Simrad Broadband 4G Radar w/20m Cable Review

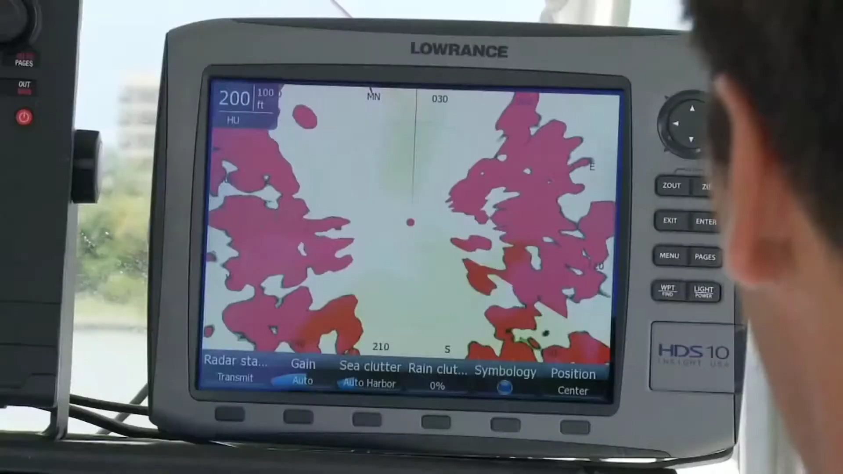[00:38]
FMCW, or Frequency Modulated Continuous Wave Technology, is dramatically different from the way other radars work.
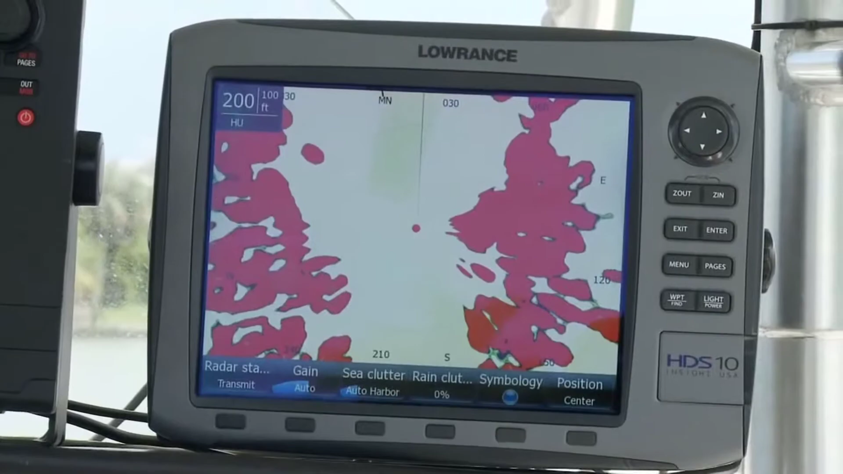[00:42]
Basically, all other radars employ the use of a magnetron, which pulses loudly, pauses, then listens.
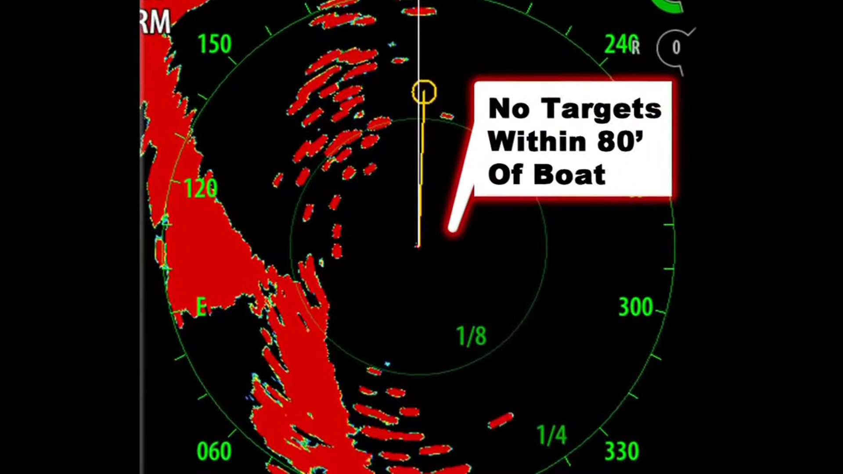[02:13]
Conventional radars are limited to showing targets that are 80 feet or more away, whereas broadband radar is able to see targets right up to the bow of your boat.
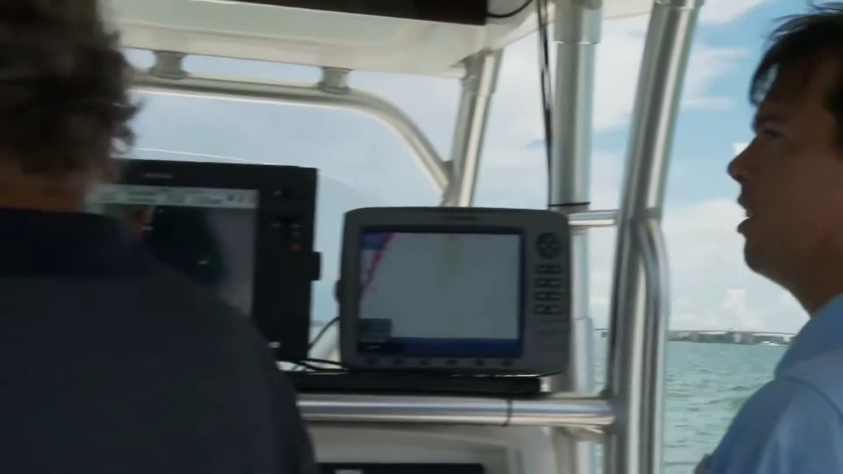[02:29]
It's worth remembering that 100% of all collisions occur within this range of your boat.
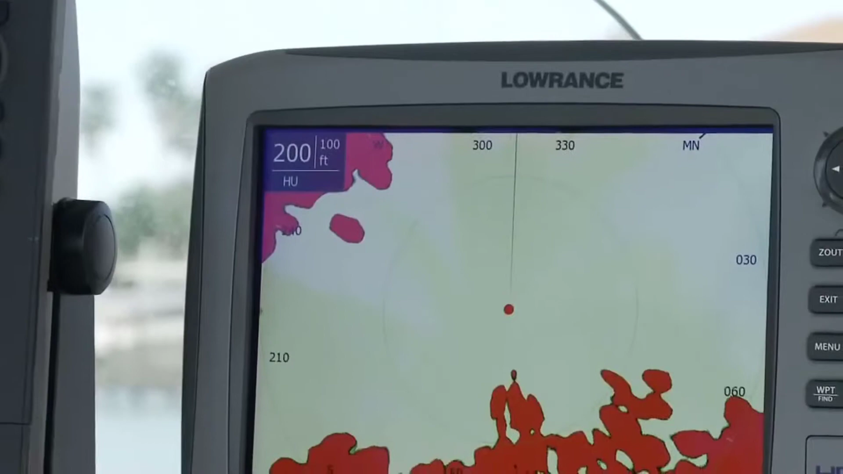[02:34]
Broadband radars feature a working 50-meter or 200-foot range, either of which would be completely obscured by conventional pulse radar.
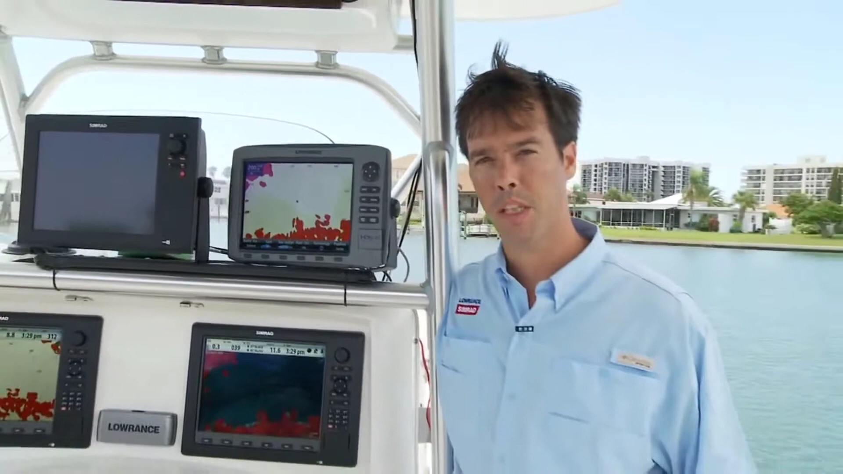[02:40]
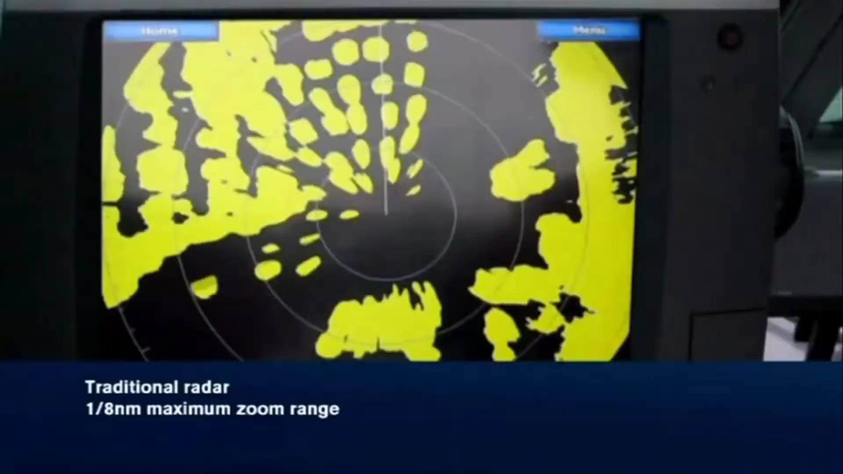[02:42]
Look at how a popular HD radar model makes this blind spot, creating an unsafe situation.
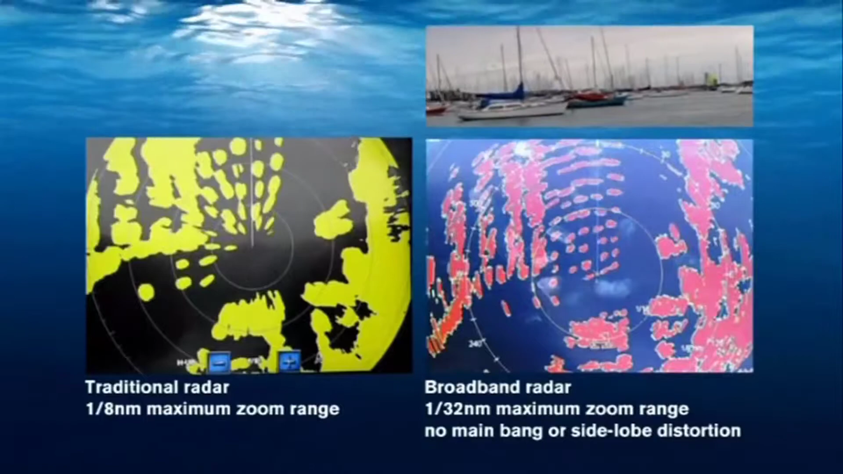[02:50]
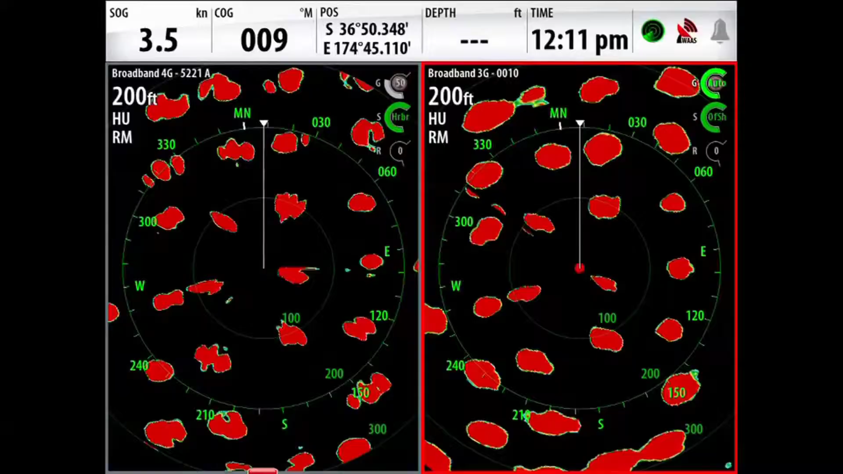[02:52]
Broadband radars also give you the sharpest image possible where it counts.
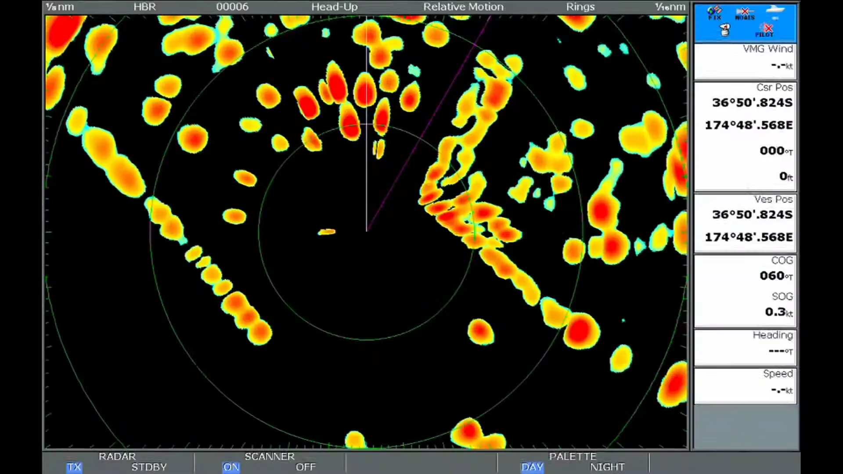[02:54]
A conventional pulse or HD radar, due to the length of the noisy pulse, physically limits the range resolution of targets.
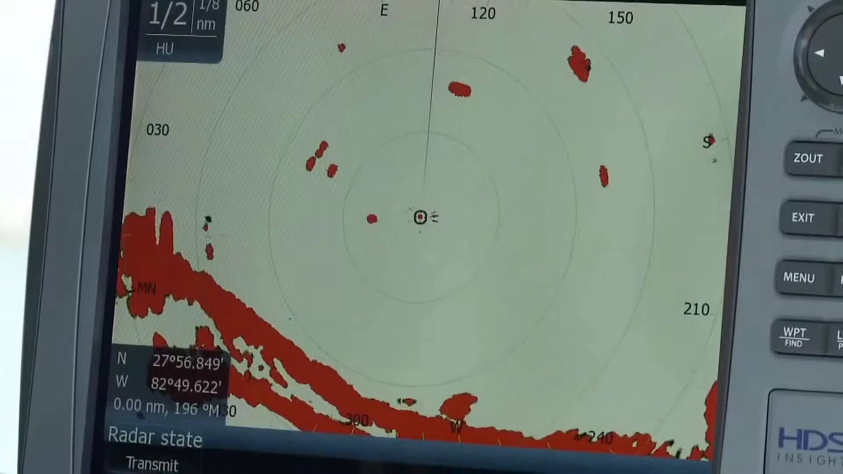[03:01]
Due to FMCW's controlled transmission,
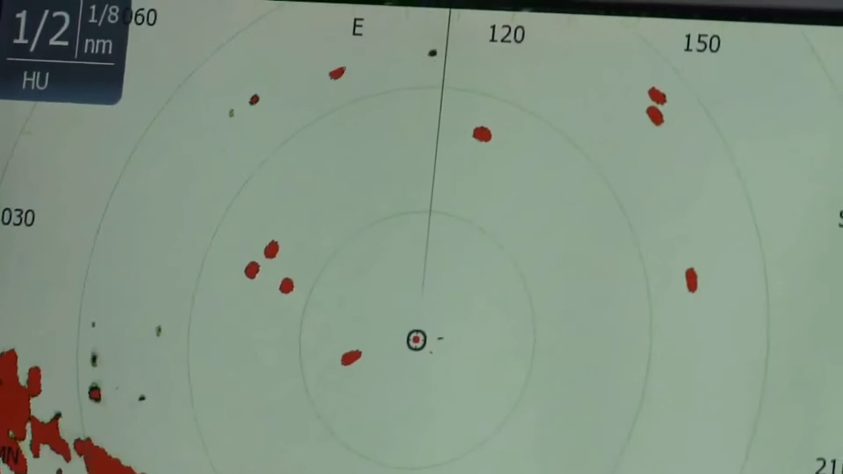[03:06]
individual targets can be more clearly distinguished within a half of a mile of the boat, where it matters most.
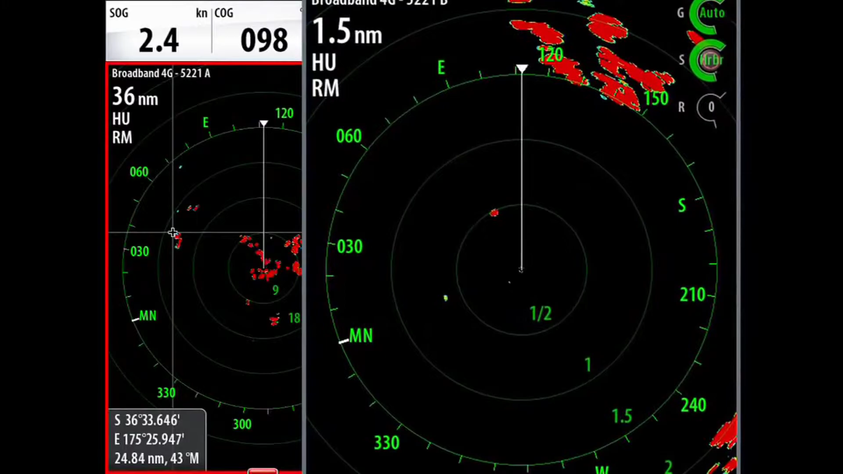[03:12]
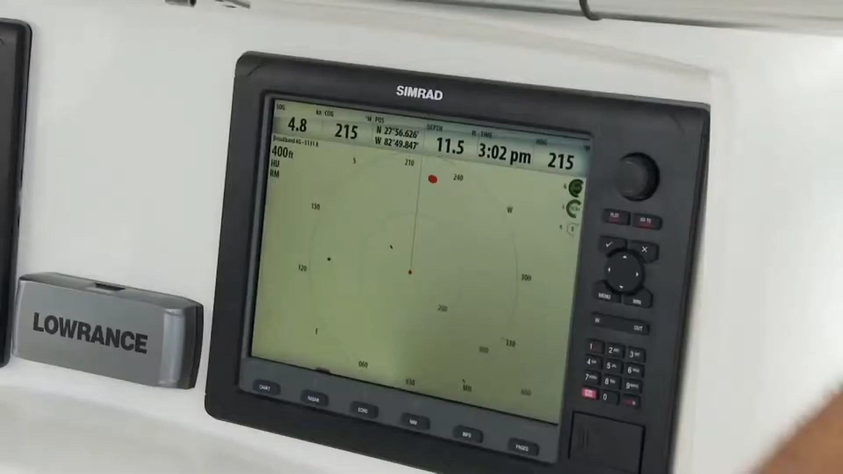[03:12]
There's a PVC pipe sticking out of the water, and you can see the target. We're closing in on it right now.